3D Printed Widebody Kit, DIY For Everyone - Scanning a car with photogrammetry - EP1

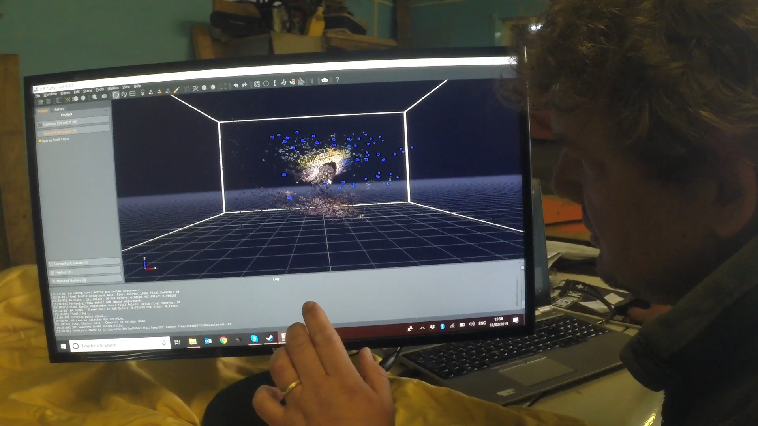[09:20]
now let's go for a bit of zoomage uh it's the sparse point cloud so you you should be able to make out almost the more you zoom in the harder it is there's the wheel there here's the panel here um this is the masking tape section this is the section that's just in primer um and each of these blue
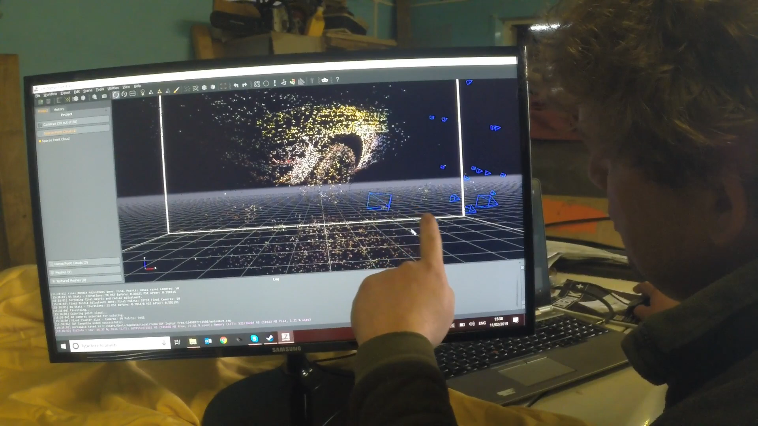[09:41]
shapes shows you the cameras which it's been able to align so if i can
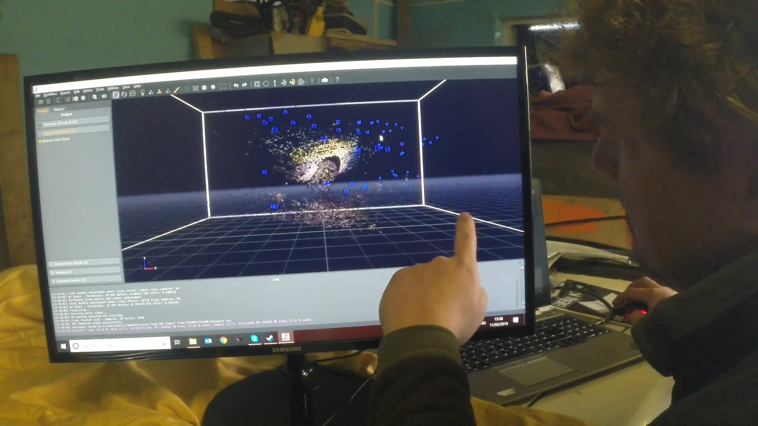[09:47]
rotate it you can see that's the
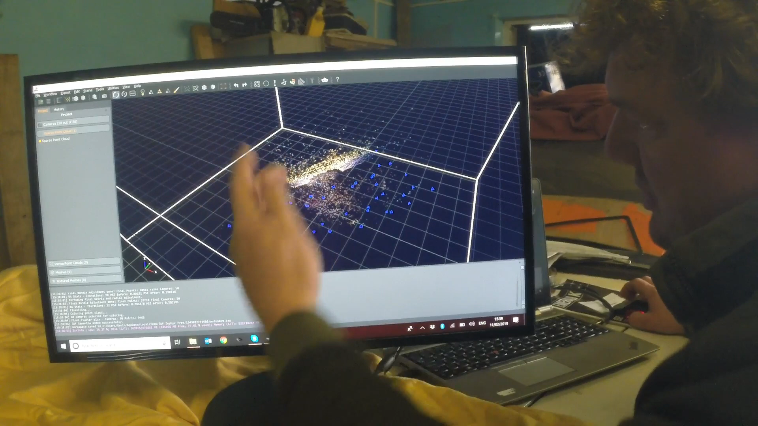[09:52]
car and all of these are the different positions i was at when
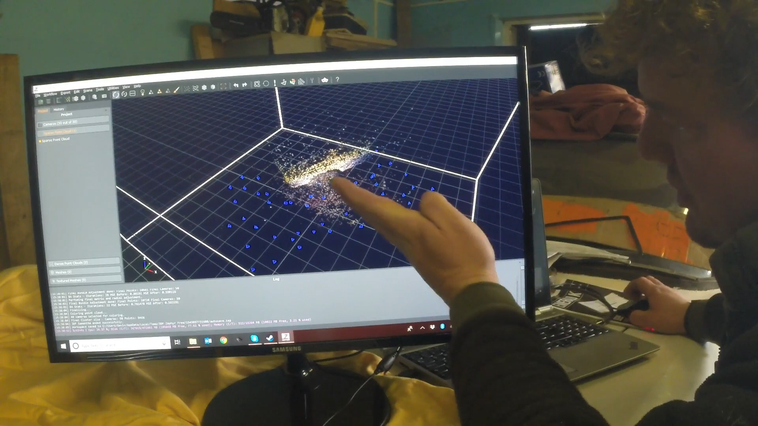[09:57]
i when i took a photo and how it's matched them so now the next thing is to let it do the dense point cloud
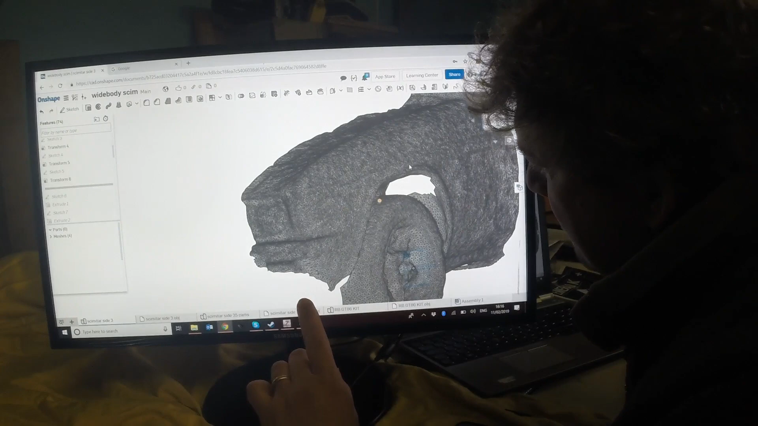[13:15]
when you saw that rendered example on the screen it looked really good but actually you can see that the shape is not perfect on the individual level this this kind of some things you can see here that aren't completely smooth but
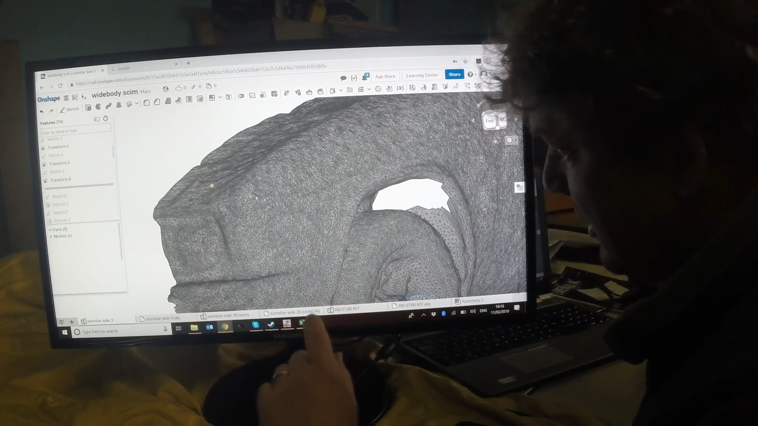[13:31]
basically it formed a good enough profile that um something once i'd scaled it uh and oriented it i've been able to to go
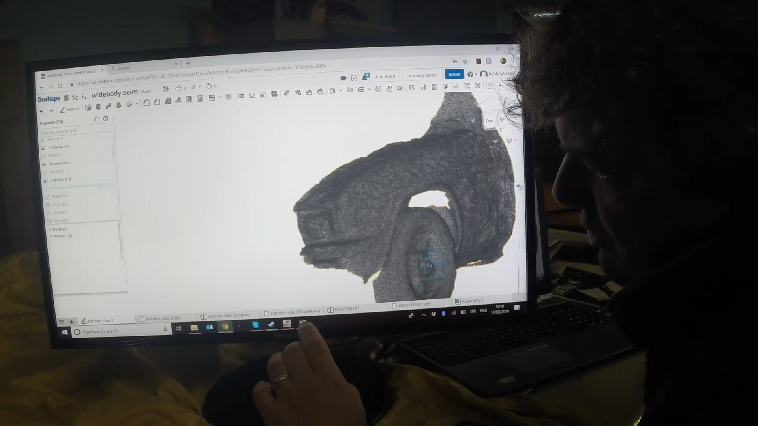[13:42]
along and do some design work um using this